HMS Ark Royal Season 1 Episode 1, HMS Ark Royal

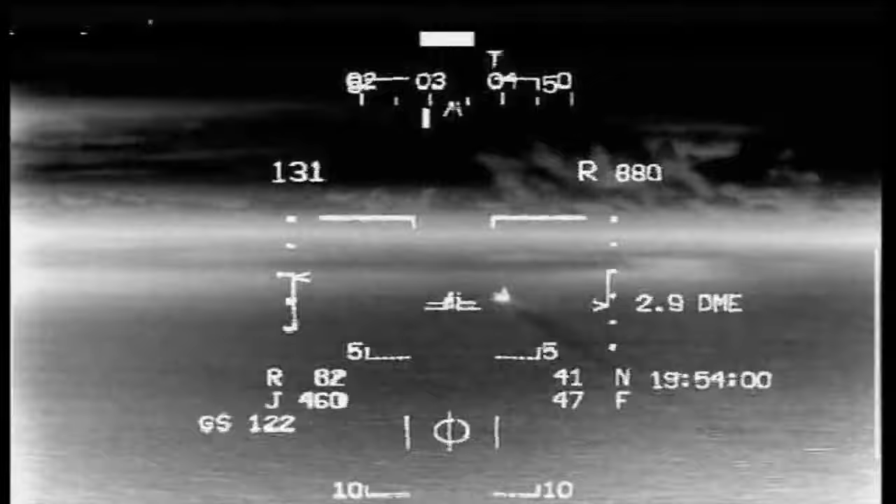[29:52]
Miles now, he's about to start his descent from 1,000 feet.
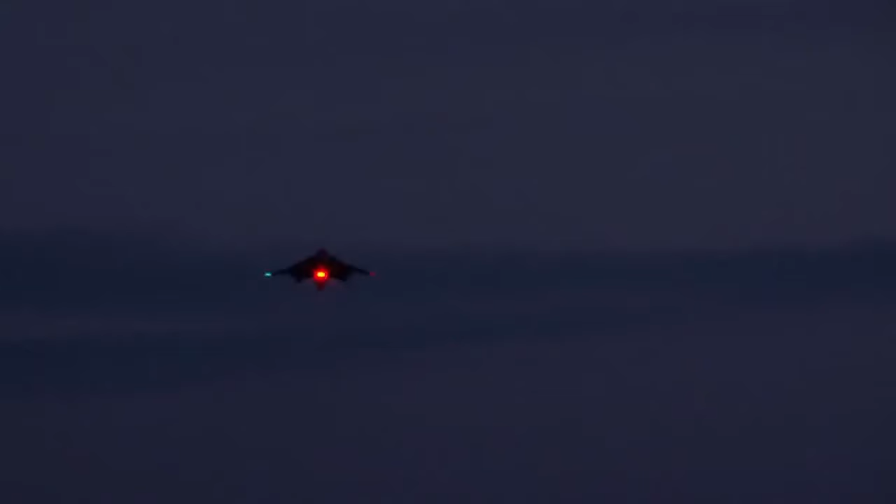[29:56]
It's not properly dark, so it's not too bad. He should be feeling fairly confident about what he's about to do.
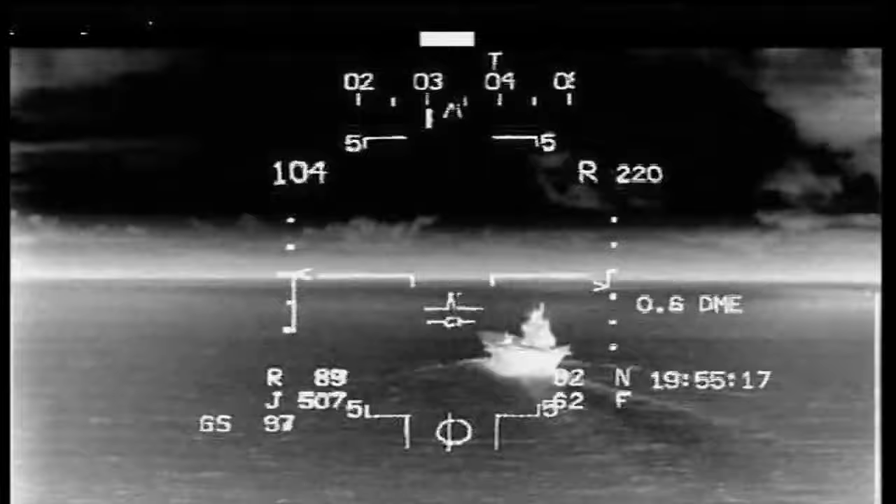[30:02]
No further right. Yes, holding low on the right.
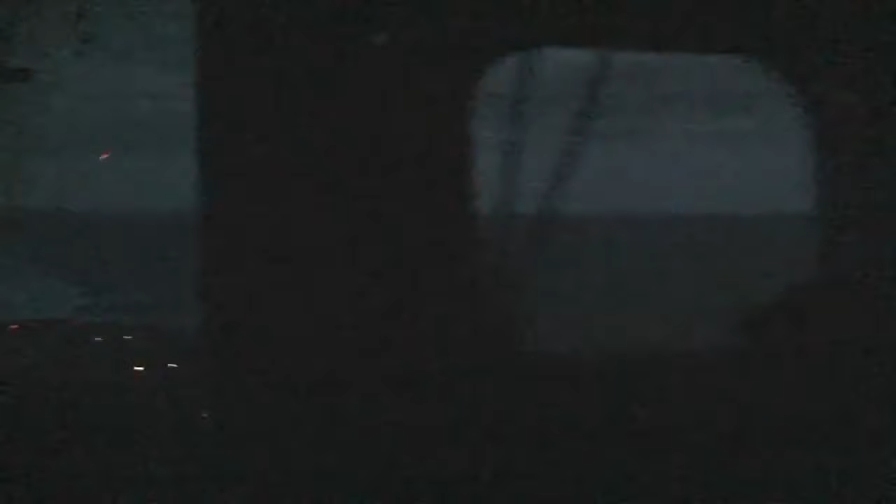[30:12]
And the talk down controller's just told me it's slightly below the glide path, so it's correcting onto it now.
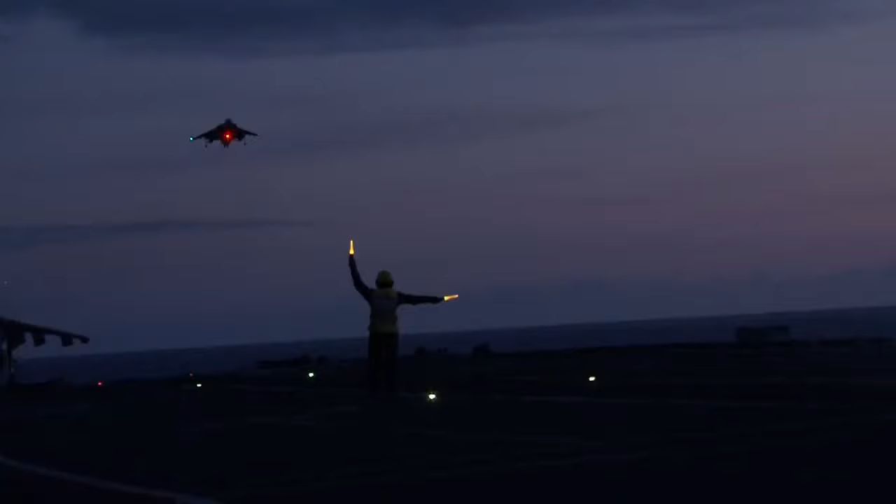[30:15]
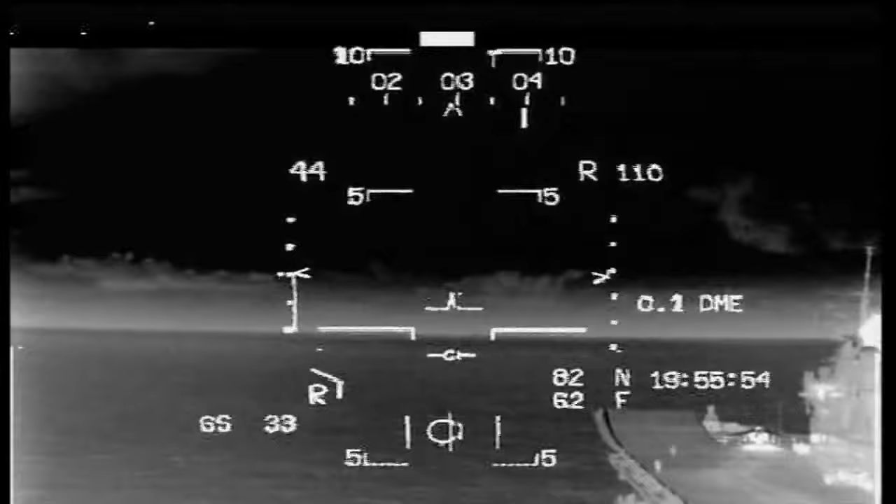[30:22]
That's a nice speed, Warren. Now the nice side is about 90 feet above the sea. He's slowing right down now using the nozzles. Just